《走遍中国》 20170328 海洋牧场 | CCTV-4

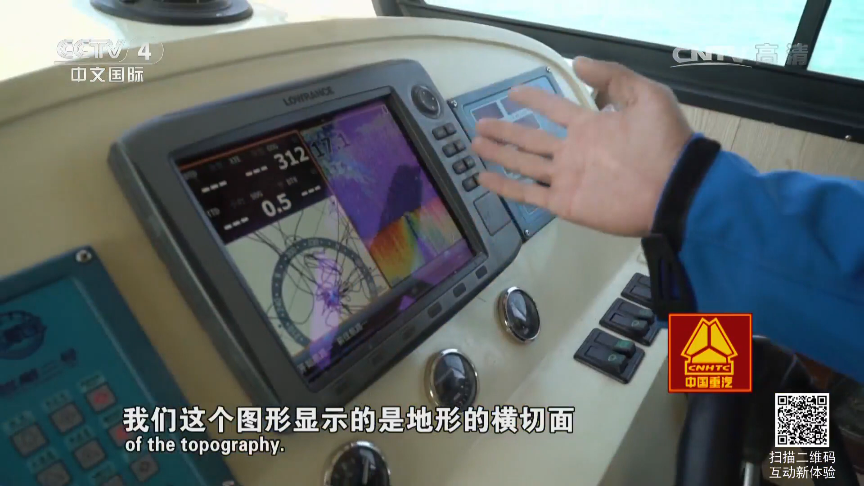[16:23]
就看到跟我们地形跟山一样的那种东西就是我们那个图放就是有凸起的地方对